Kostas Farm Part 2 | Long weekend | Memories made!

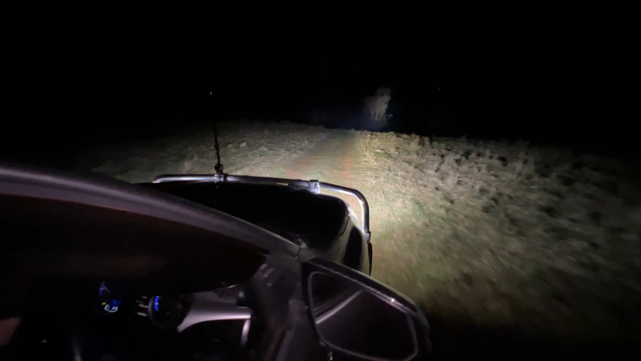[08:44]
Oh, yeah. Whoa. I got my eyes on you. How dark the back is. Oh, bro.